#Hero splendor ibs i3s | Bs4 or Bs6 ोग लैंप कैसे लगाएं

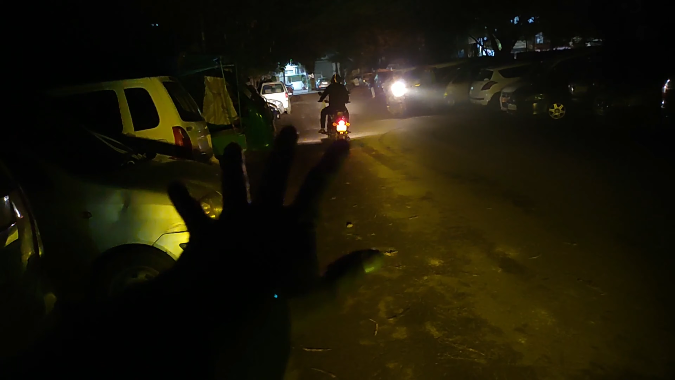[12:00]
और ये वाली जो बटन दिख रहा है आपको, तो ये वाला मैंने जो नंबर प्लेट लगाई थी यहाँ पर जो लाइट वाली नंबर प्लेट लगाई थी,